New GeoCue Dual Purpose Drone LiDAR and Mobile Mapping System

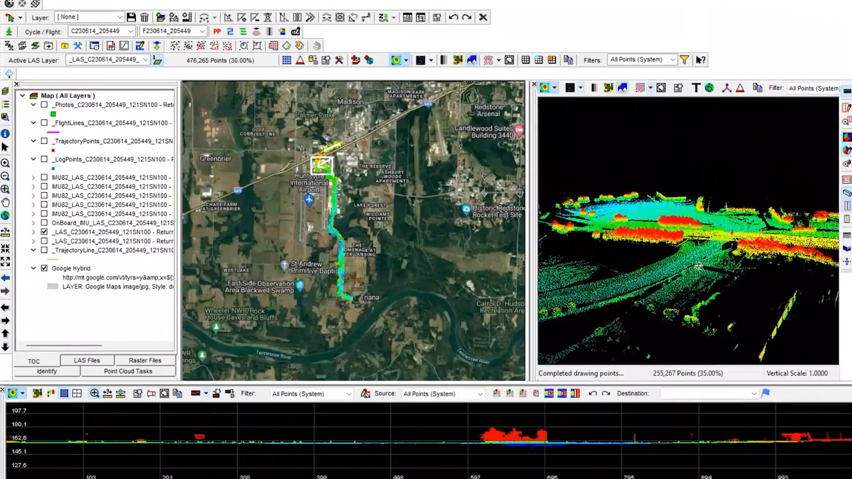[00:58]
You can process your data with LPC-60, either for the drone application, but also on the mobile mapping.
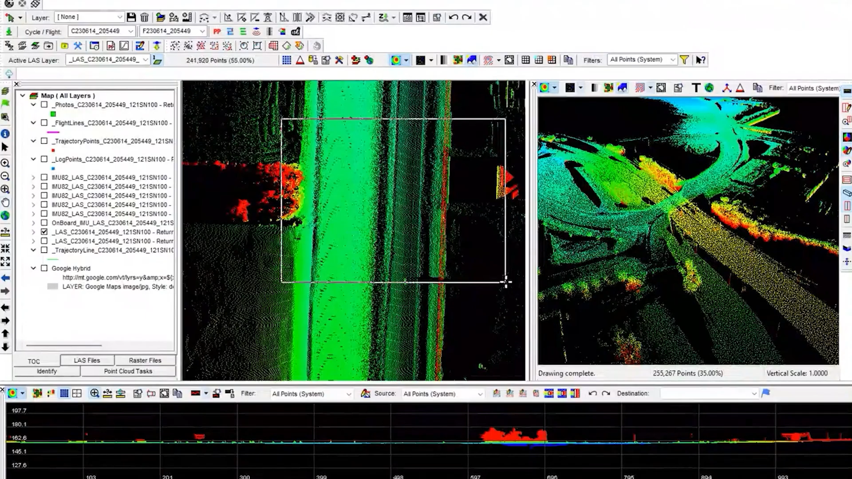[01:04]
This is the basic package, so fixed on the vehicle.